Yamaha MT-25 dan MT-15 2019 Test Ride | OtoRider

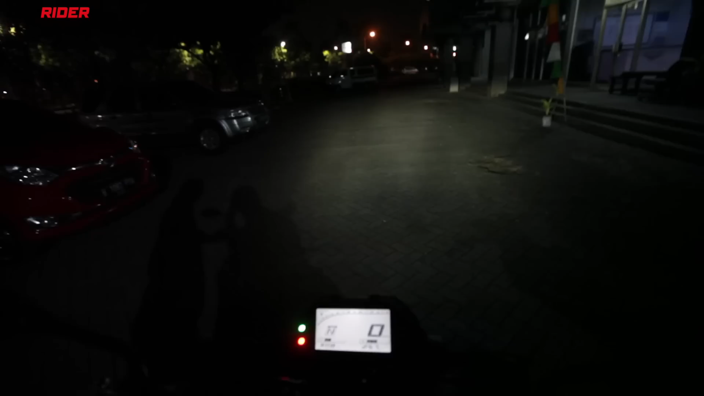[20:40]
Harus diakui paduan suspensi depan baru dan ubahan wajahnya memang memberi sensasi tersendiri Harus diakui paduan suspensi depan baru dan ubahan wajahnya memang memberi sensasi tersendiri Lampu depan baru cukup terang dan sinarnya menyebar rata Uniknya lampu proyektor MT15 meski sekilas terlihat sama Ternyata pancaran sinarnya berbeda Tidak seterang yang MT25 Dengan harga yang terpauh cukup jauh Performa MT15 ternyata juga cukup